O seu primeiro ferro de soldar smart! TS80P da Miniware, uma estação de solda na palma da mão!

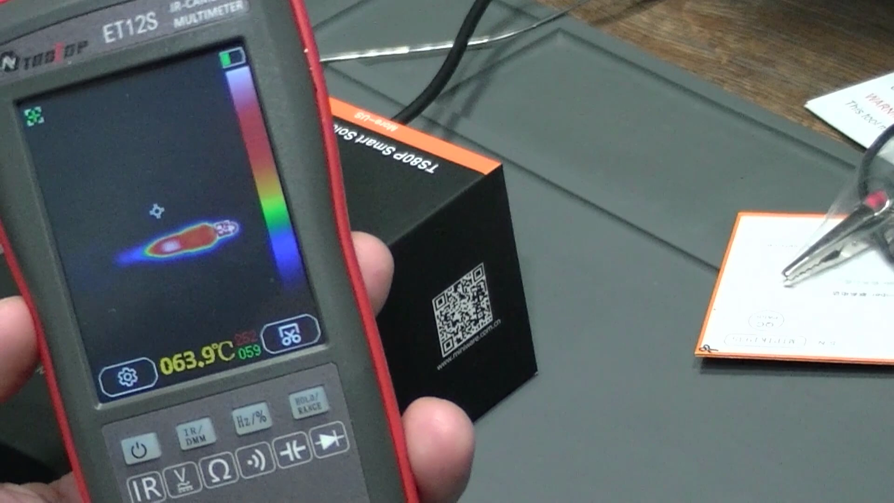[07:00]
Tá ali a ponta já na câmera, né? O valor em vermelho seria o máximo.
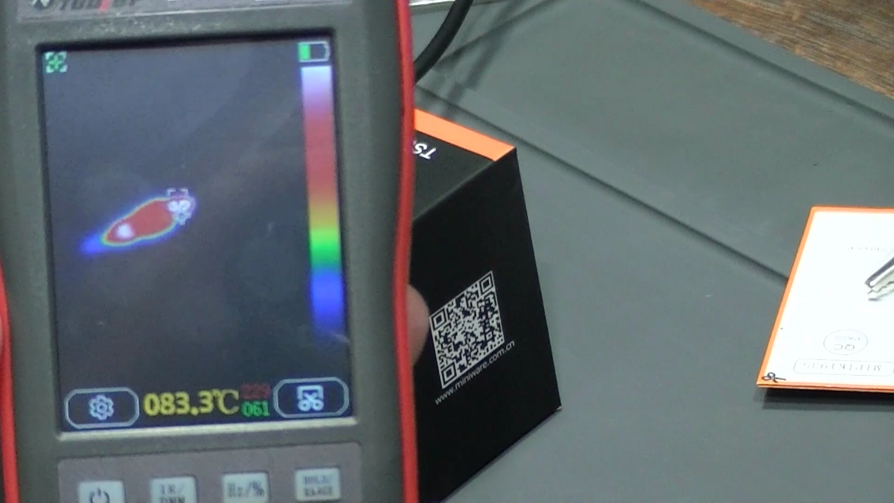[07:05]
Agora vamos tentar enquadrar aqui pra ali, tá mostrando, tá subindo, vamos ficar parado aqui na posição.
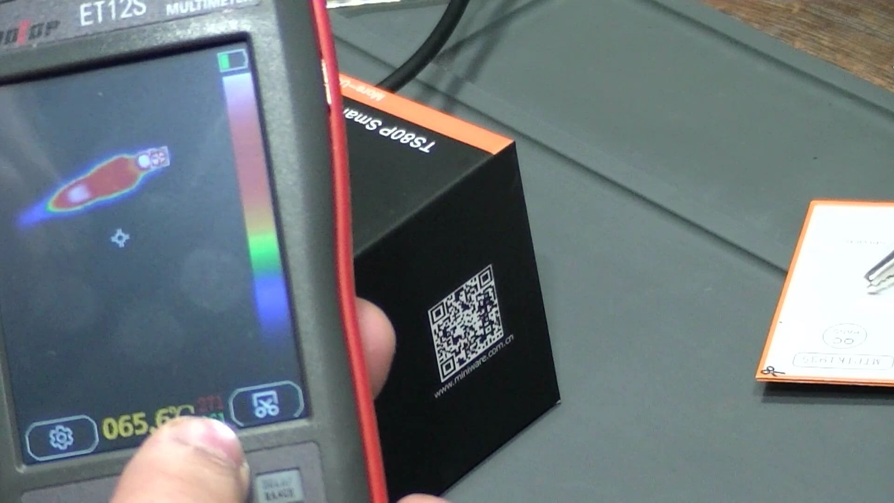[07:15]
Ele tá apontando o máximo pra ponta mesmo, né? Aquele quadradinho ali na ponta aqui, ó, tá?
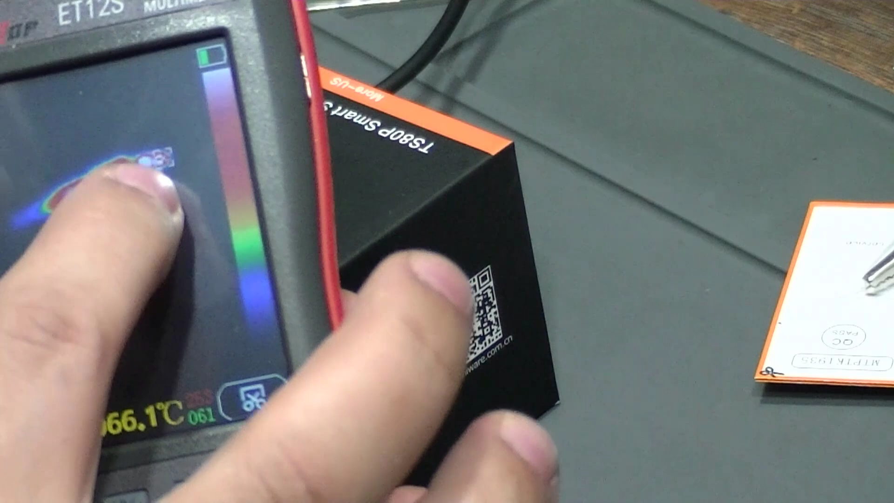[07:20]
E aqui eu tô fora do centro, que eu teria que vir pra cá pra ir junto lá da ponta pra subir aqui o amarelo. Mas vamos lá, ó, duzentos e noventa, duzentos e noventa e cinco,
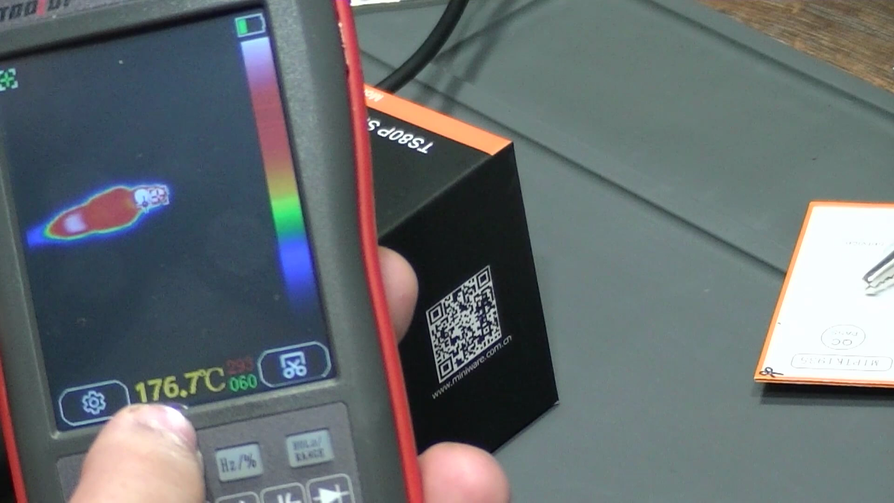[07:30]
On screen: spot 176.7°C
duzentos e noventa e quatro, duzentos e noventa e sete. Tá variando ali o valor bem próximo a trezentos, né? Considerando aqui que também tem um ajuste de emissividade da câmera térmica, ó, agora passou trezentos, trezentos e dois, trezentos e cinco, trezentos e quatro, trezentos e um,
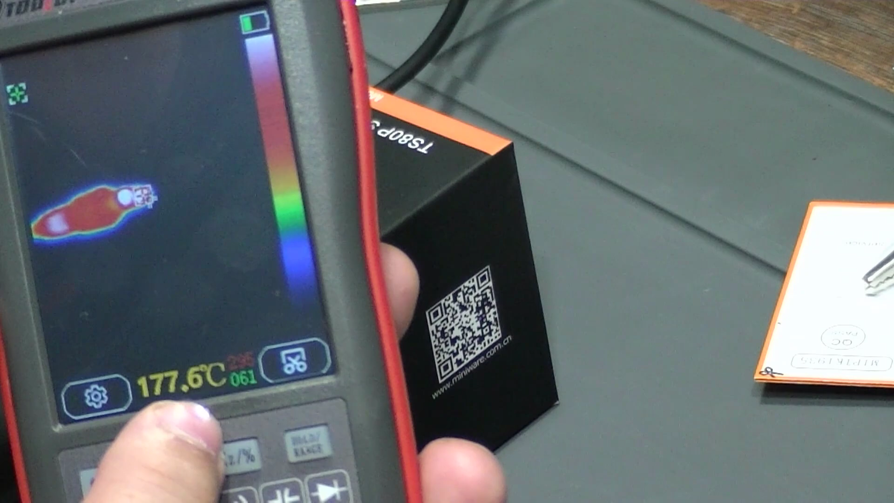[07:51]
On screen: spot 177.6°C
em torno de trezentos mesmo ali, o valor máximo na ponta, que é a imagem que a gente tá vendo aqui, ó lá,
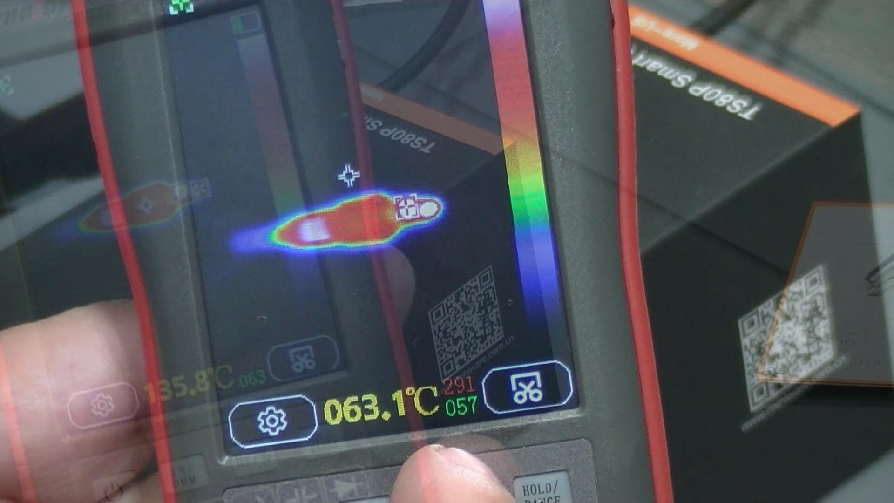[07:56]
em torno de trezentos, duzentos e noventa, ok?
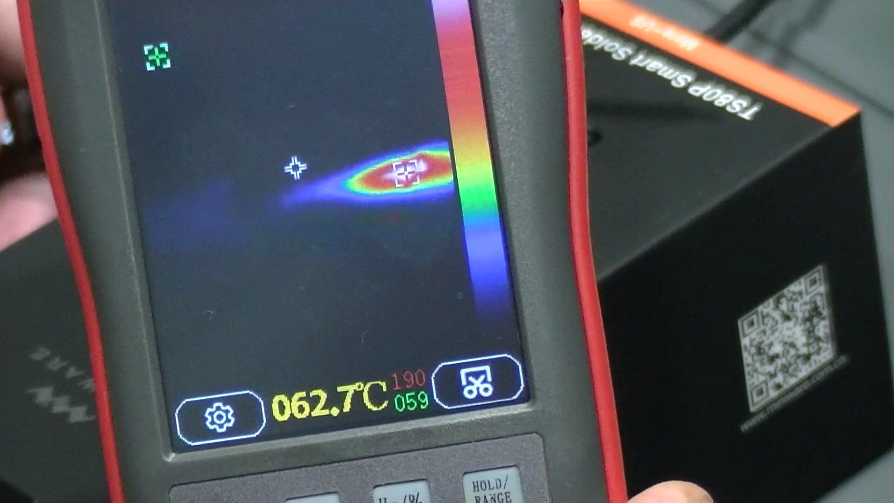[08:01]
Agora se eu vier aqui e pedir pra baixar, tentar aqui baixar,
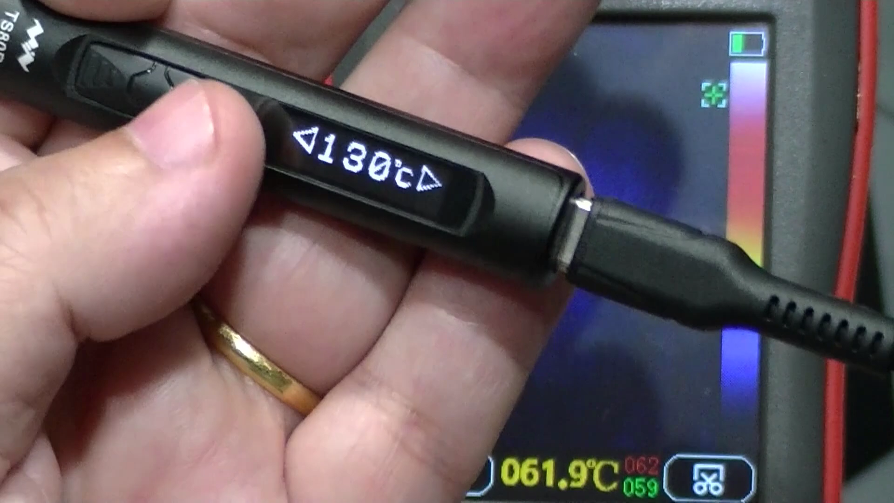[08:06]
botar cento e setenta, ele abaixa rápido pra cento e setenta,
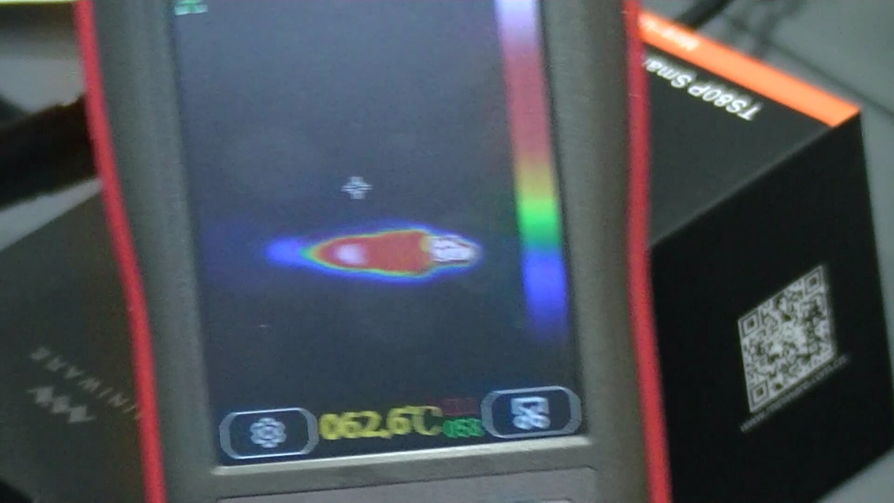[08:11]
ele vai baixando gradualmente, indicando que ele precisa voltar o valor de cento e setenta graus, que foi onde eu ajustei, né?
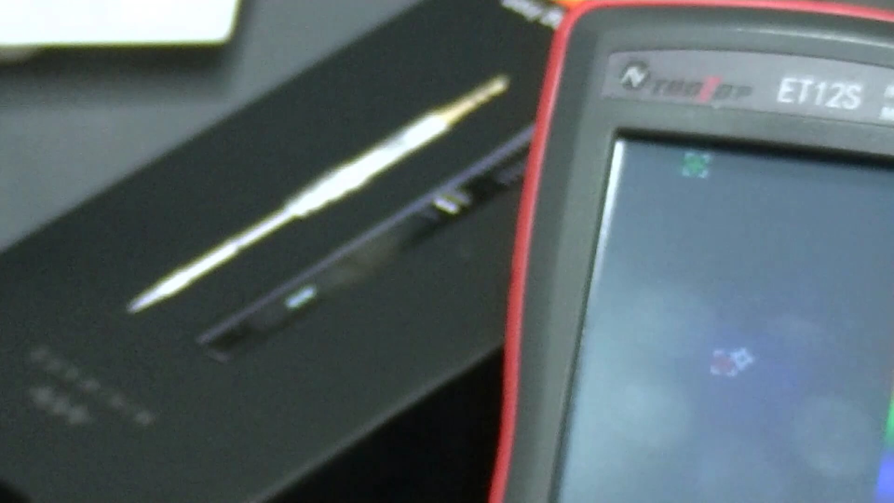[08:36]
Então, bota aqui na posição e vamos lá, vamos ver aqui o que a câmera aponta, cento e setenta, ó,
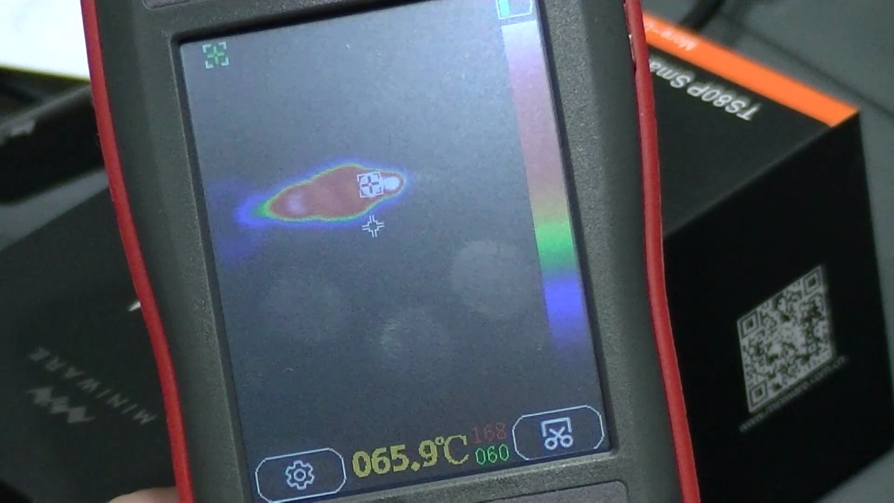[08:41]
aqui em vermelho, cento e setenta, cento e oitenta, cento e setenta e sete,
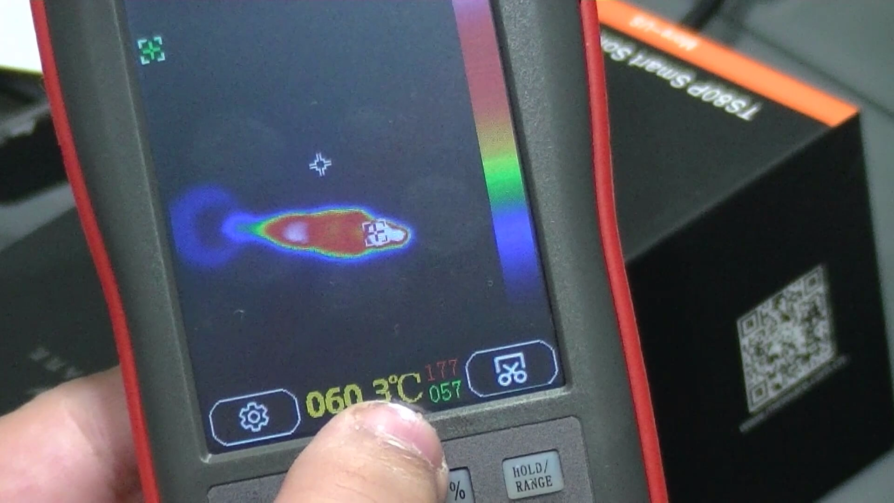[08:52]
tentar botar aqui a pontinha vem junto do máximo. É difícil que é a ponta fininha, né?
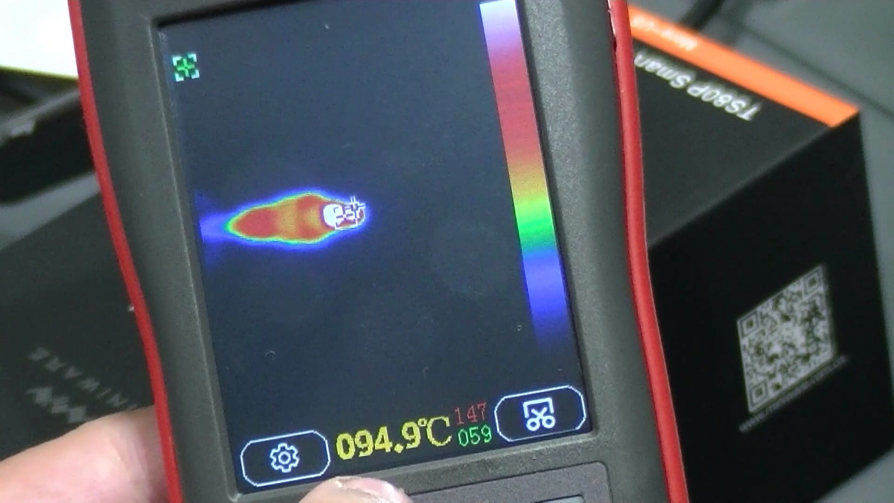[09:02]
On screen: spot 94.9°C
Mas é isso aí, tá medindo corretamente, né? Lembrando em conta que a câmera térmica também tem um ajuste conforme o tipo de material a ser medido, ok?